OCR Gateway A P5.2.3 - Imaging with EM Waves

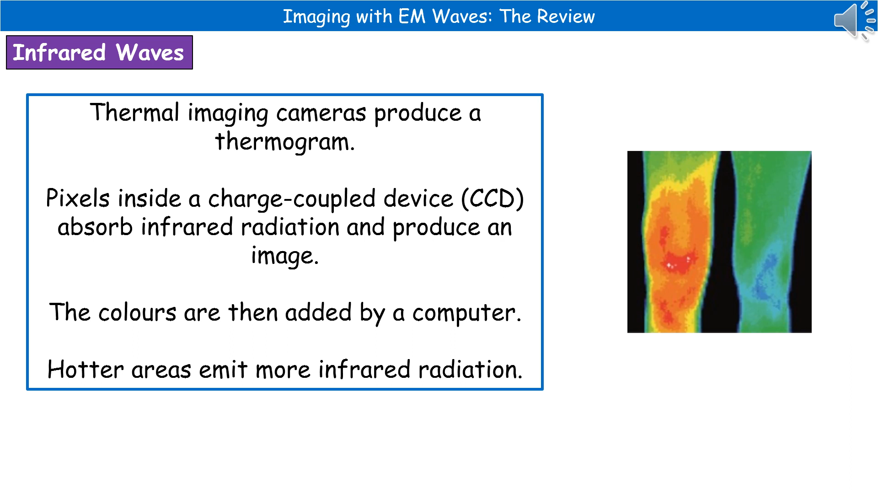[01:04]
because what that does is it absorbs the infrared radiation and produces that image with the colours that then get added by a computer. The second electromagnetic wave we can use, as we've already mentioned in a previous video, are X-rays.